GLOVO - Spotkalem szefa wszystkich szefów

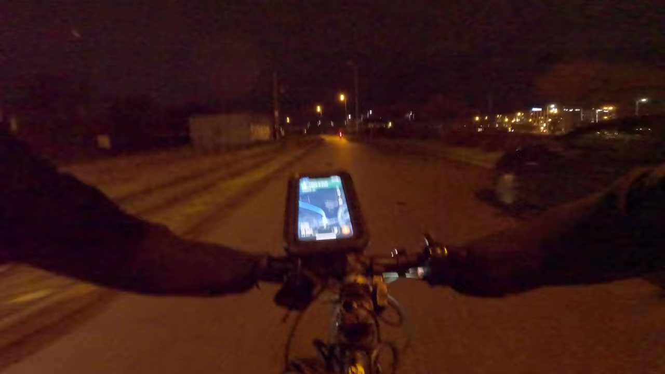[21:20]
Bo tam ni chuja grama oświetlenia nie ma. Panie z tymi pieskami tak na jedną stronę by przeszły, to by było miło.
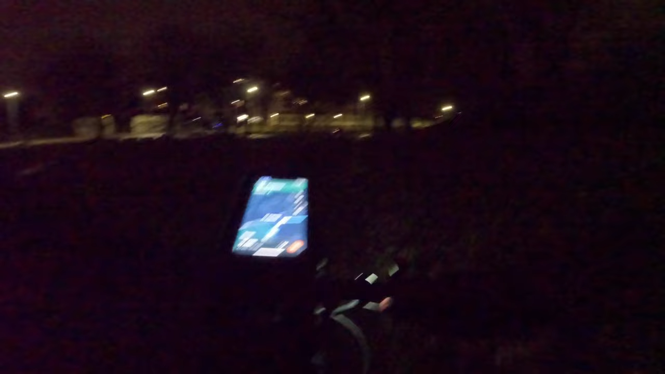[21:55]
Kurwa. O kurwa, jak przyjemnie stanąć na światło.
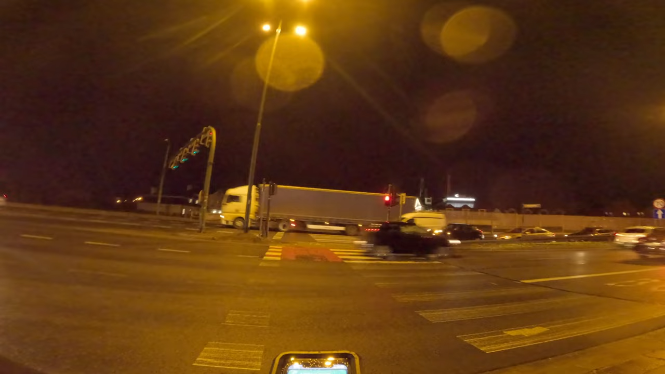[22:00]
Ten jebany tornisterek można odłożyć na siodełko. Odciążyć trochę te plecy i barki. To jest to ponad 2 km. Ale tam musi być jakiś dojazd inny niż przez te kurwa błoto, co jechałem ostatnio.